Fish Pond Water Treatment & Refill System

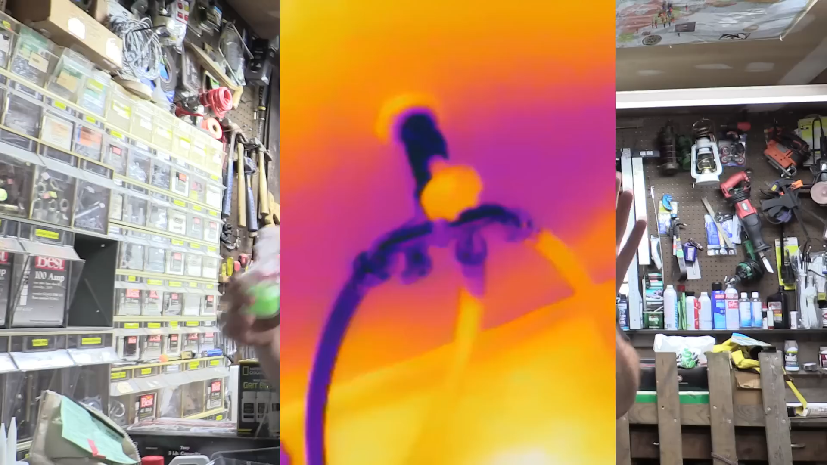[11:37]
then when we refill it from the city water you can really see that temperature gradient of cold water coming through the hose
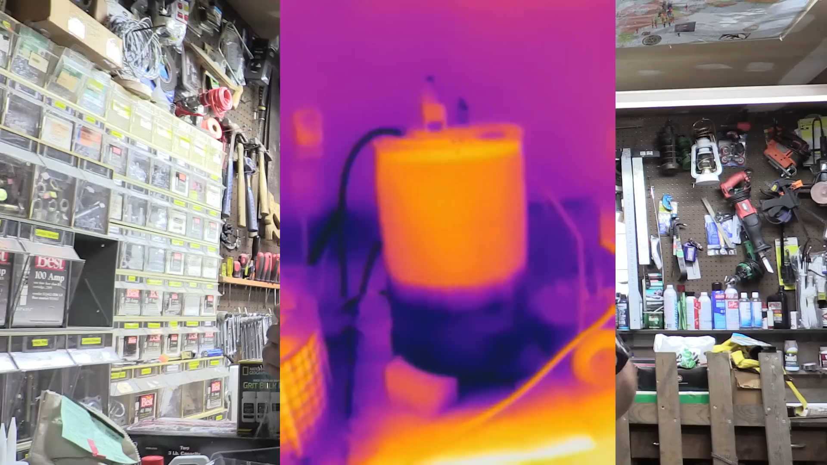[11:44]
coming into the tank and filling it up again again we're putting in less than 50 gallons and the pond is like 500 gallons so far we have not